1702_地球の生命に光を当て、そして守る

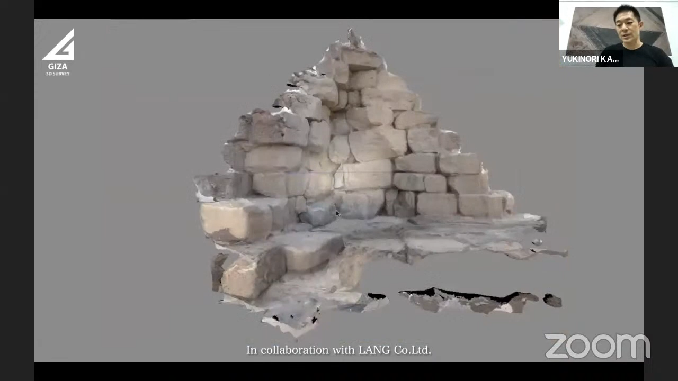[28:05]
So this is, now you are seeing, is our 3D data image produced from image data, which analyzed by structure from motion technique.
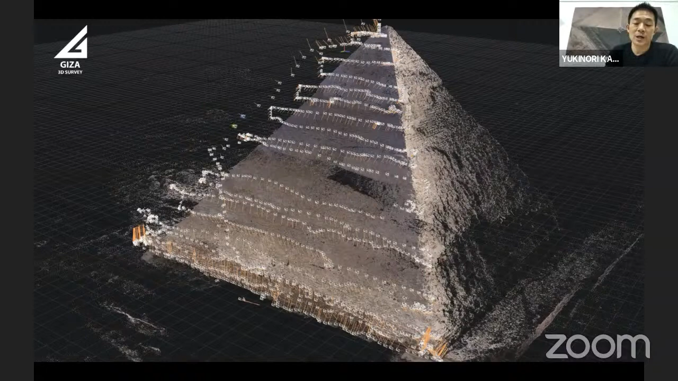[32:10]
which is the east side of the Khafre's pyramid, a position where we photographed with drone. For Giza pyramid, so total number of the photographs taken by drone is around, you know, 30,000 actually. So this is one of our final product. This is a 3D image created by our team member, Mr.
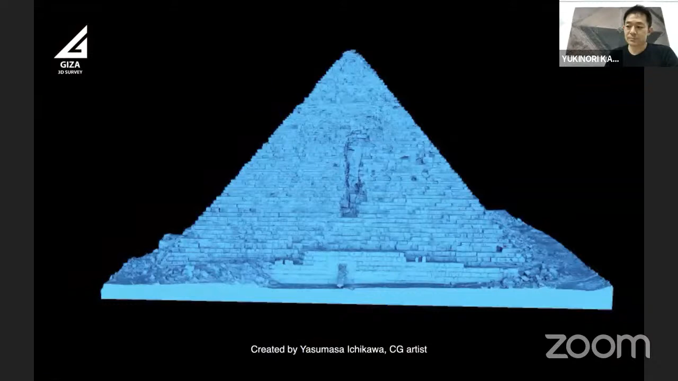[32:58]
comparison of the forms of the pyramid.
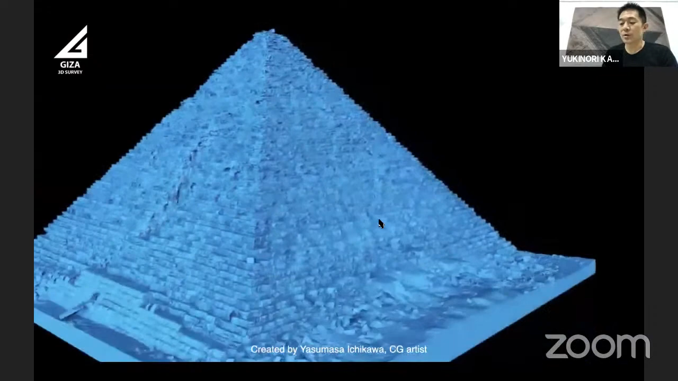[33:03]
Like in a comparison of the, this is, you know, the pyramid of the third pyramid of the main Kawae. So comparison of the main Kawae pyramid with what we called in a collapsed pyramid built by King Snefru at Meidum,
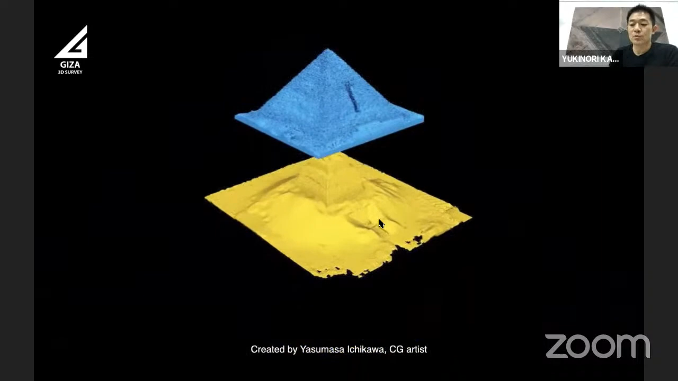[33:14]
yellow pyramid of the collapsed pyramids built by Meidum.
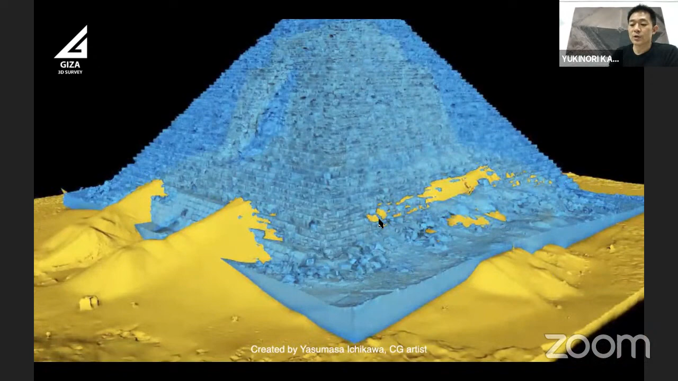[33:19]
So where the inner core structure is, you know, the facing out, which revealed that main Kawae's pyramid has a similar core,
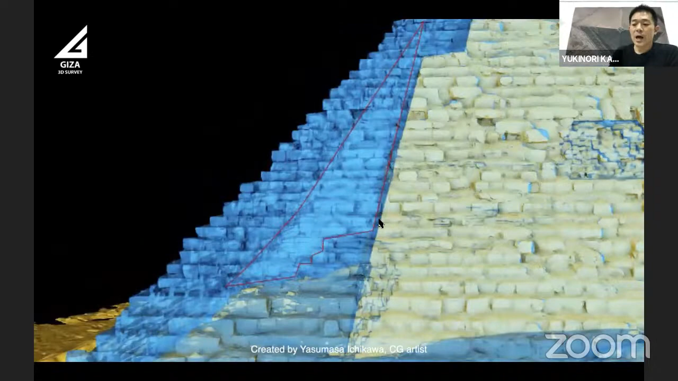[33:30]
you know, structure to that of the Meidum pyramid.